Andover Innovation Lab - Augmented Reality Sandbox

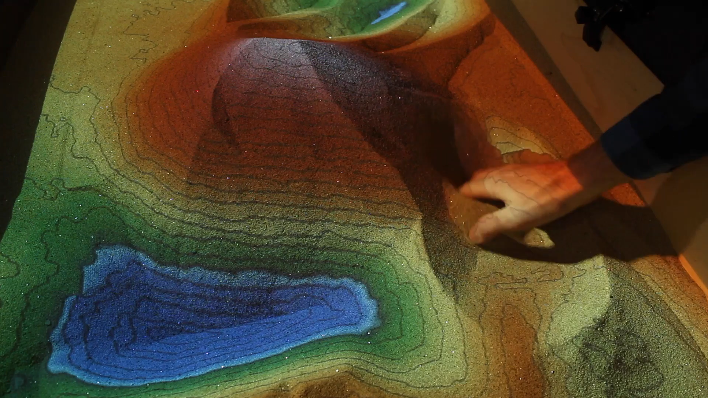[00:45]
Xbox can detect that depth and it sends that message to the computer that we built and then sends it back out